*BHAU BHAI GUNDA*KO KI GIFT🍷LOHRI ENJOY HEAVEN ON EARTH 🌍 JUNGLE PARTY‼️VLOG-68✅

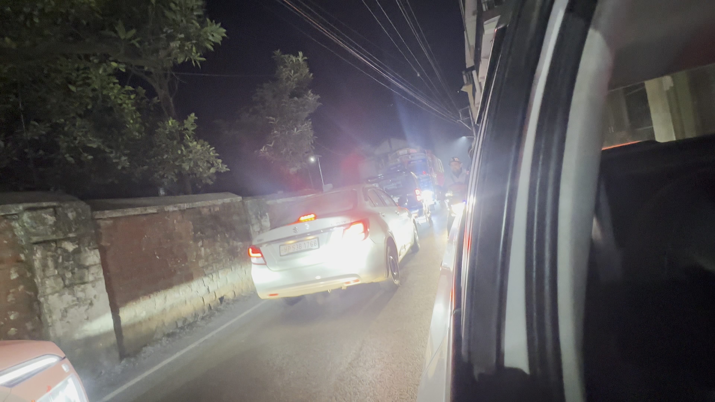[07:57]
गाइस ये देखो ट्रक ही घुस गया, क्या हुआ?
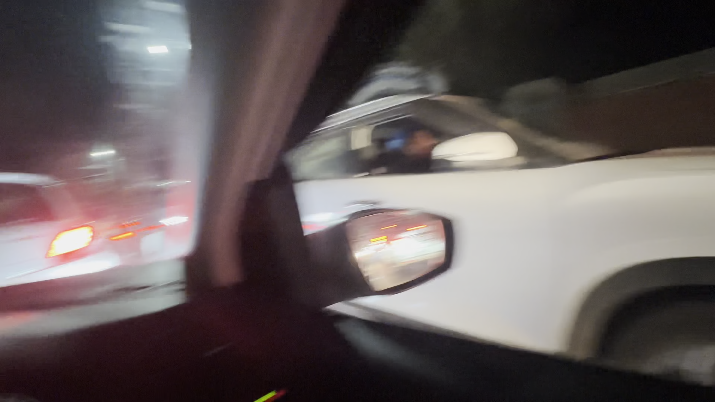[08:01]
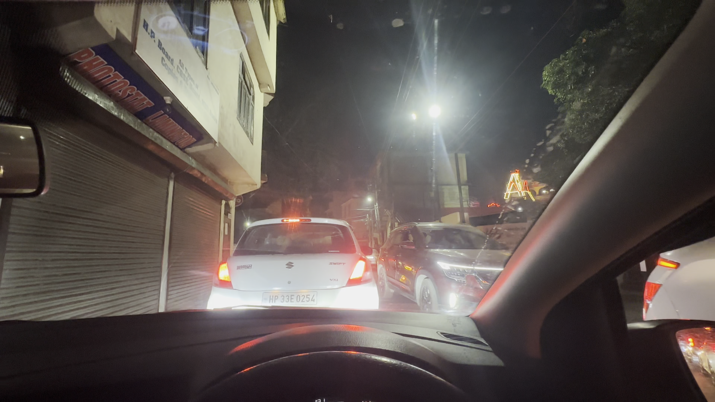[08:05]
जाम ही जाम हो गया पूरे बाजार में, समखेतर में।
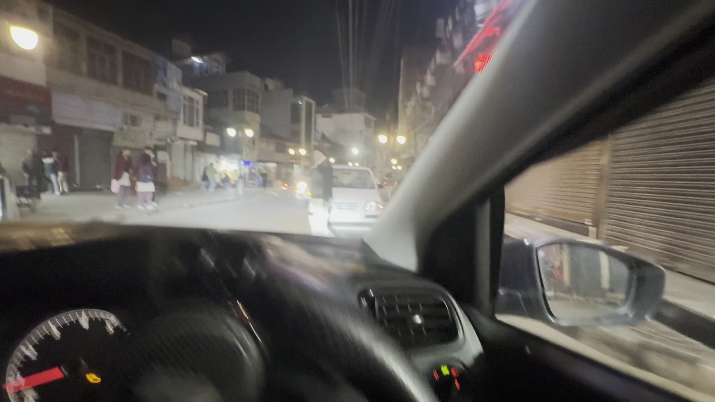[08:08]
गाइस ये देखो गाड़ी पार्क कर दिया, ड्राइवर ही उतर गया गाड़ी से।